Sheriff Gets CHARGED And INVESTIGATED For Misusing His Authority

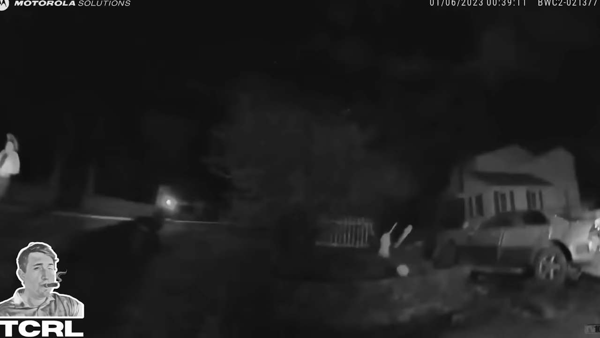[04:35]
and Deputy Henderson chuckles and states that he, and I'm quoting, can't tell.
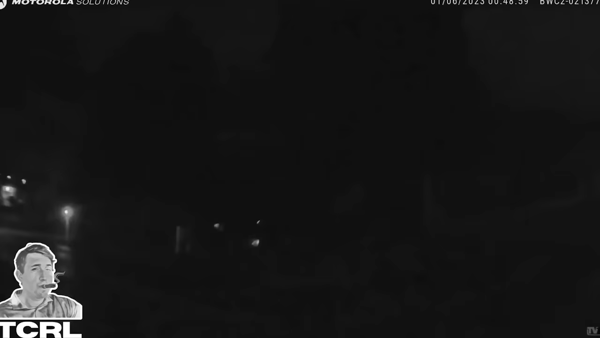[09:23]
and Deputy Henderson turns off his body camera for the remainder of the encounter.